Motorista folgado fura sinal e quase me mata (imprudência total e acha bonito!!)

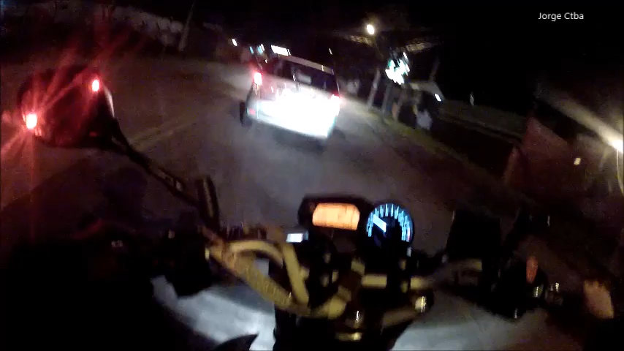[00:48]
É isso aí. Esse é mais um flagrante aí desses motoristas idiotas aí, velho.